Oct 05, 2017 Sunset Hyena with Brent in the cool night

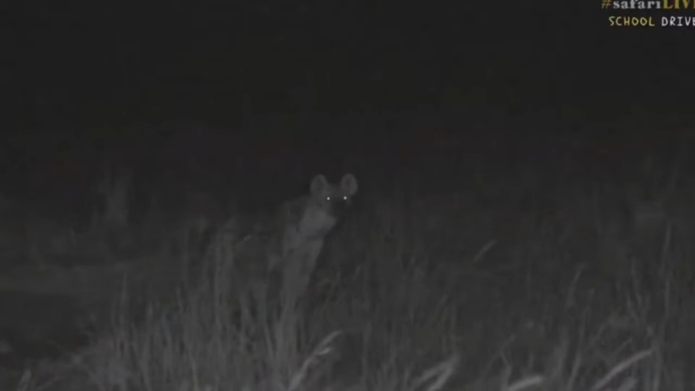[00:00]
well yes I said I was looking for lions and hyenas I'm sorry I couldn't find you any lines but I have found a spotted hyena there we go hello hyena
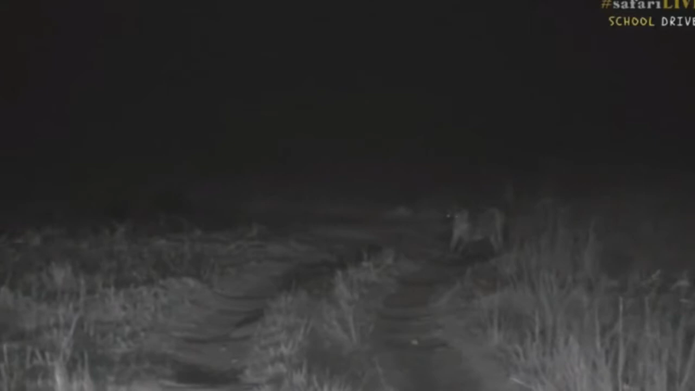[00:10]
oh waking up getting ready to go out on a night oh no getting ready to have a nap again napping in the road so this is a group of hyenas is called clan of hyenas and this clan lives right below our camp and hyenas in the Masai Mara do a lot of their own hunting this clan hunts wildebeest and zebra in the rocks up in the mountains and they even sometimes hunt something as big as a hippo let's try sneak a little bit closer
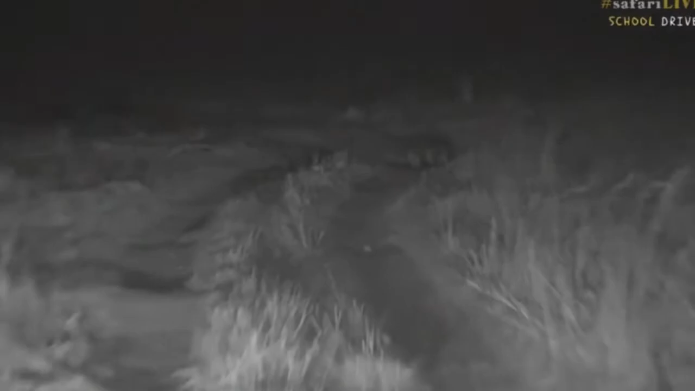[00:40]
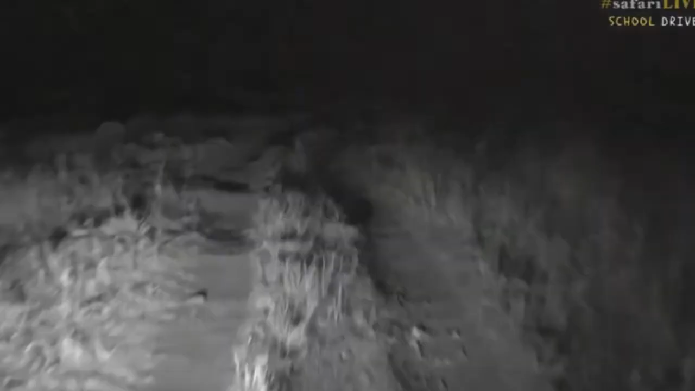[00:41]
Jackson hello Jackson's wondering do hyenas eat meat indeed they do they are what we call
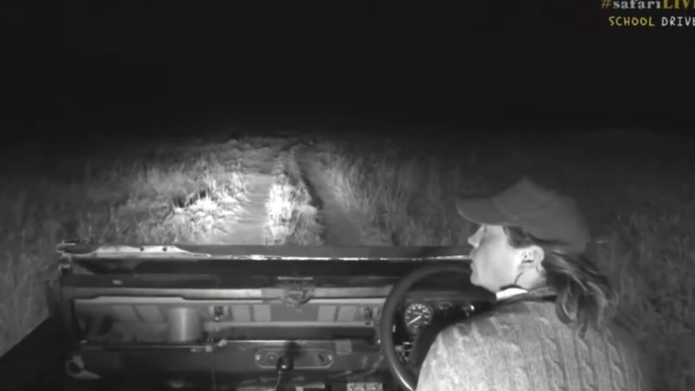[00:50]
carnivores so that means they only eat meat they will sometimes eat a little bit of grass or something if their tummy is upset but their main diet is indeed meat now this hyena is looking very comfortable it's not even moving
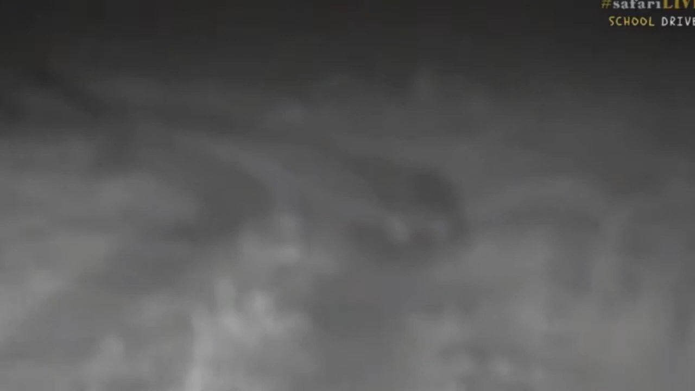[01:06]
as we get a bit closer staying snoozing in the road
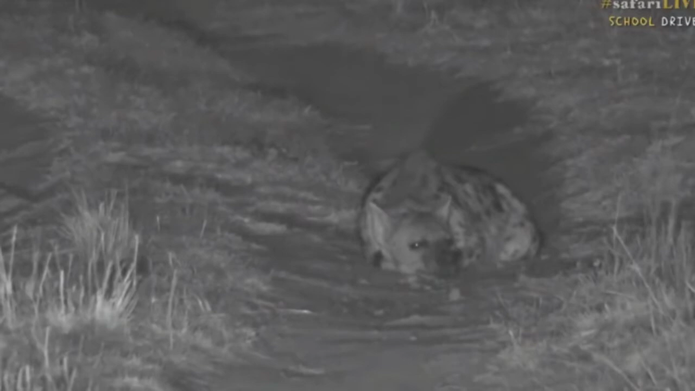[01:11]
now out of all the predators now the predators are what eat meat that we get in the Masai Mara and Antituma the hyenas are probably the smartest not probably they are definitely the smartest they are very clever animals Riley hello Riley would like to know how fast they are
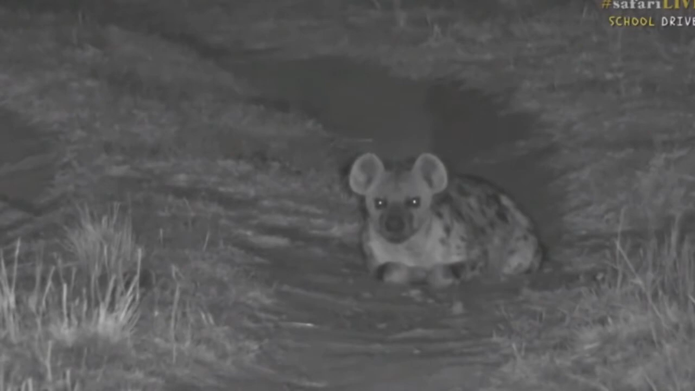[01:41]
Riley they're not that fast they're they're probably they can run faster than a human being but what their great skill is is that they have got incredible stamina so they can keep running for very long distances here we go looks like he heard something or smelt something not too interesting so you'll watch hyenas lions and lots of other animals will lift their nose even watch your dog at home look at that he'll lift his nose into the wind to try to pick up the scent of whatever is interesting of course according to this hyena nothing is interesting